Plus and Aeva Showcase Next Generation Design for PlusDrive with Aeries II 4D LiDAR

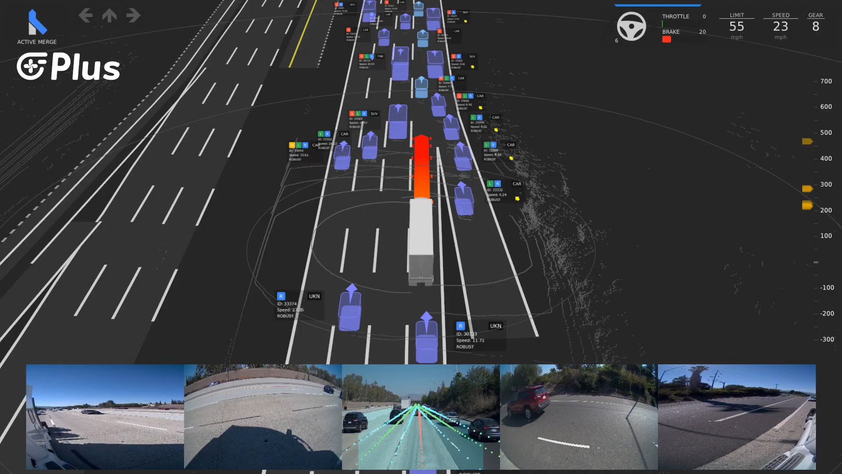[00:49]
and LiDAR to see all the vehicle's surroundings with high agility, and at all ranges.